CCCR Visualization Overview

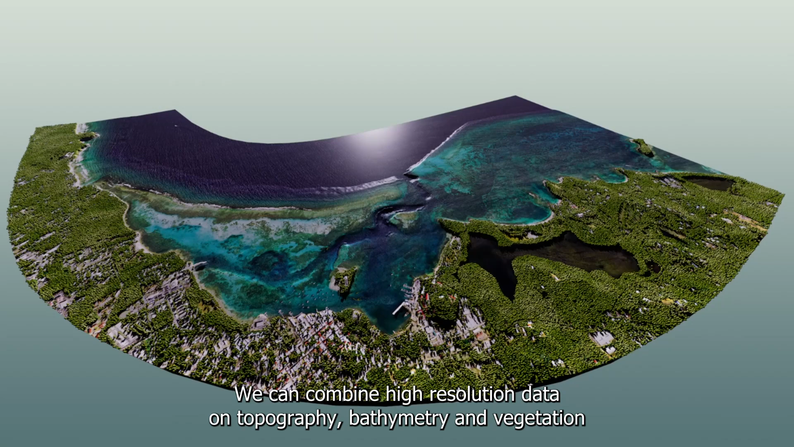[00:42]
bathymetry, and vegetation with detailed information about buildings and infrastructure near the shoreline.
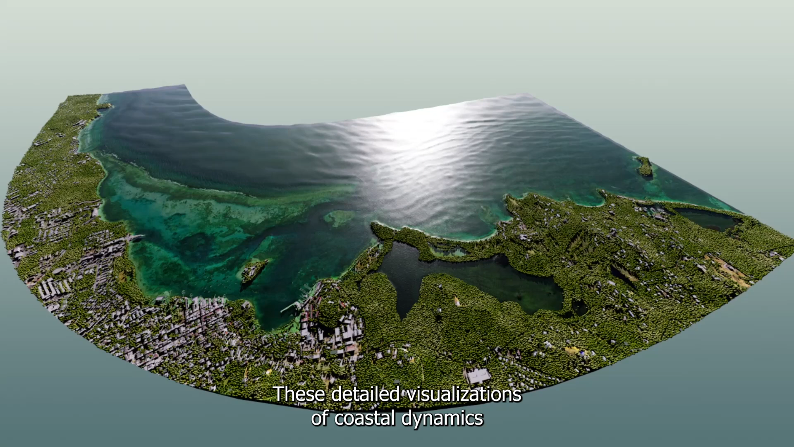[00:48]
These detailed visualizations of coastal dynamics allow us to see and understand the impact of waves.